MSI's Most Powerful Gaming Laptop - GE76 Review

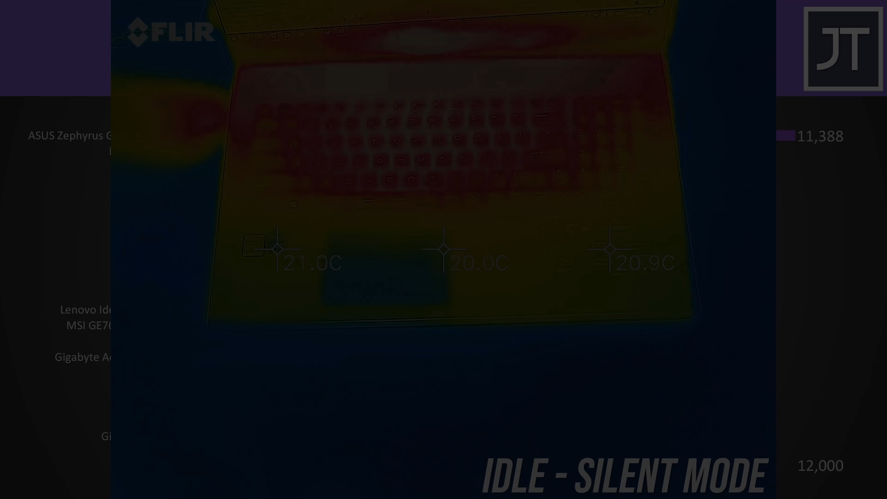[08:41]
The GE76 was sitting in the low 30s when idling, so cool and normal.
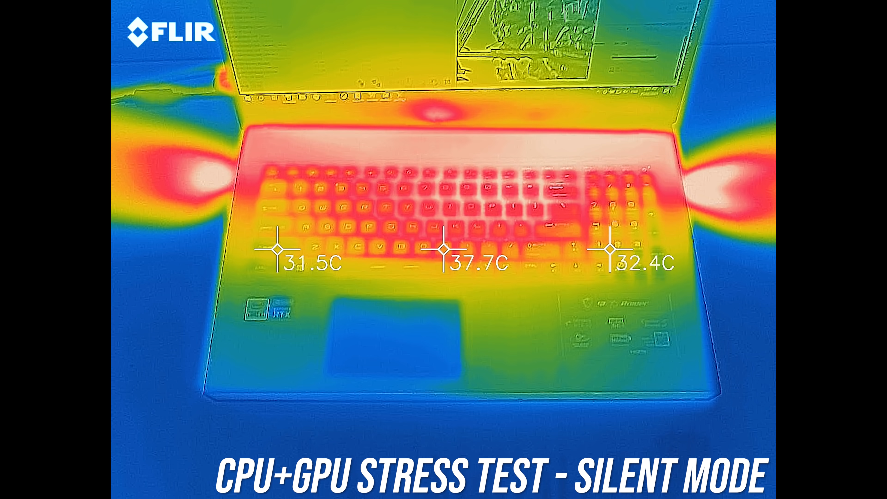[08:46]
It warms up with the stress test running, but remember as we saw earlier silent mode is still offering good performance.
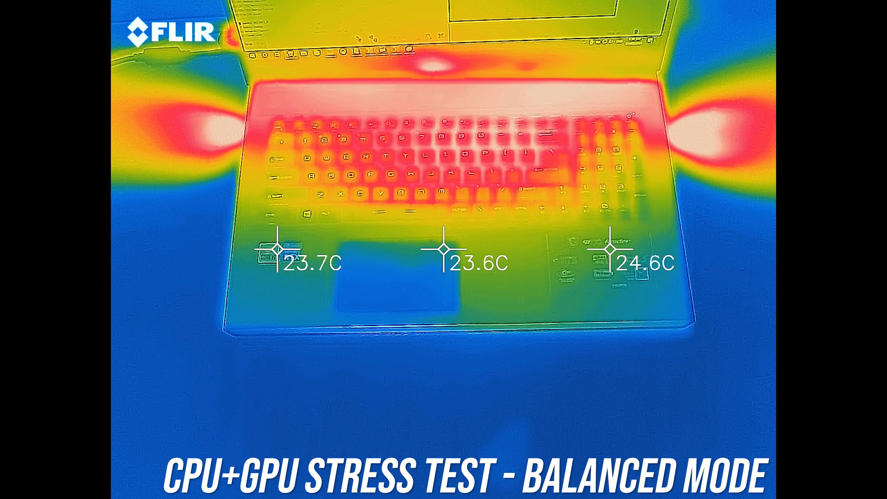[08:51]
The next balanced mode was similar, mid 40s in the center and just warm but not hot. Extreme mode was fairly similar and hot up the back, though you don't need to touch there, with cooler boost enabled it's now cooler, which makes sense.
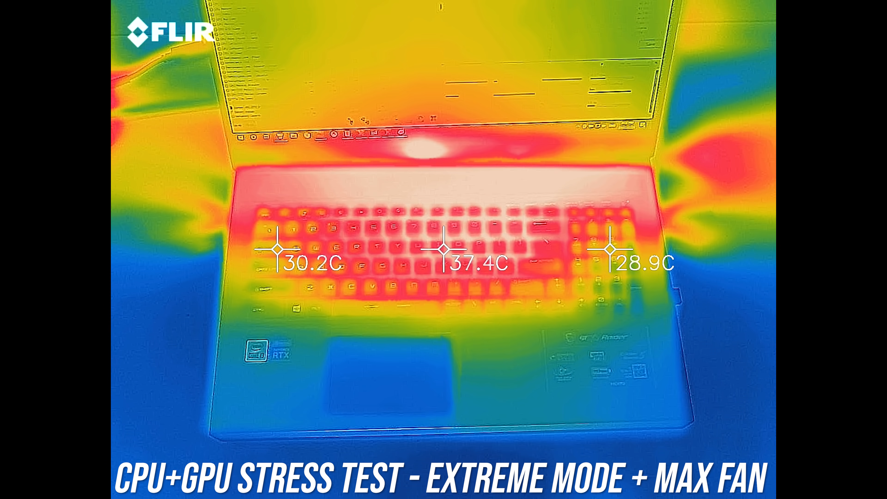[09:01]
As we saw earlier this change could lower the internal temps a bit, but the trade off is fan noise, let's have a listen.